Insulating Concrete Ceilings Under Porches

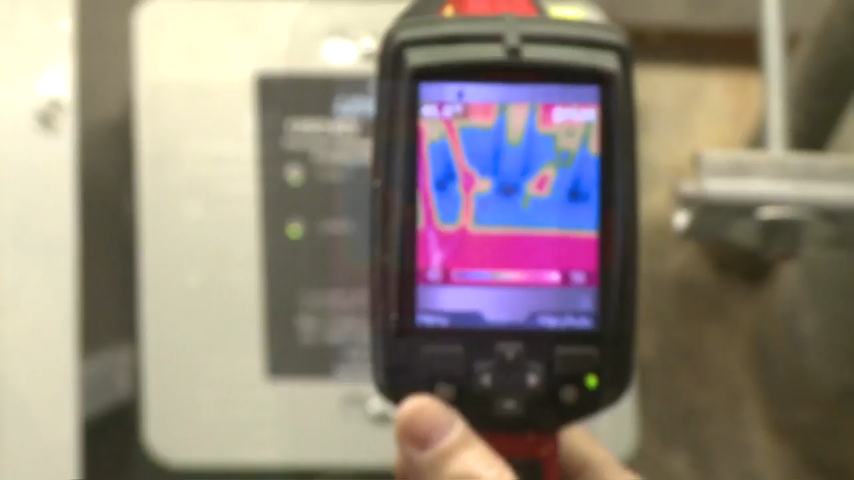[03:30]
see the bottom of the ceiling and if we take a look at the ceiling temperature in this room which has the same flagstone